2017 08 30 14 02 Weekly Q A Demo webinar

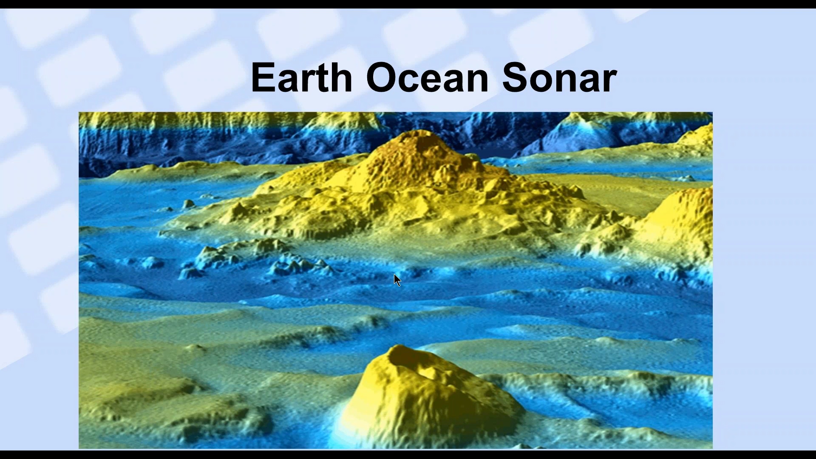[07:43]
so if you look at the topography of the ocean through sonar this is what it looks like see these ripples and you know here you can tell it's blue and so maybe it's more flat and when there's more angled colors different etc etc then you take that topography and once you again process the information I showed you